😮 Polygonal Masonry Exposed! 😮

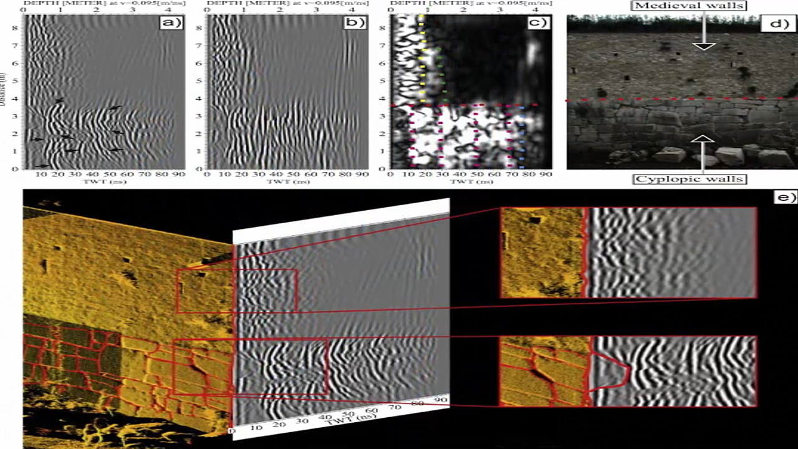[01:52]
We show details of the internal block organization, and we detected low resistivity values, interpretable with high water content behind the basal part of the walls.
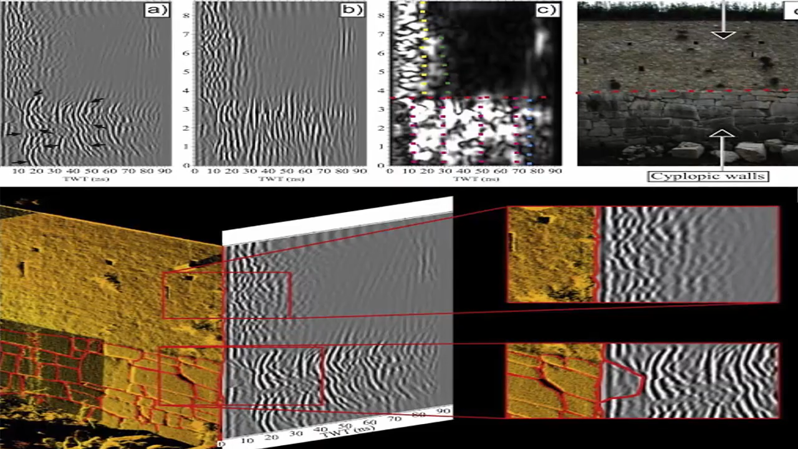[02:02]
Could this be residual evidence of a great flood?" They continued, "Then quantitative analysis to assess reliable geotechnical stability was done.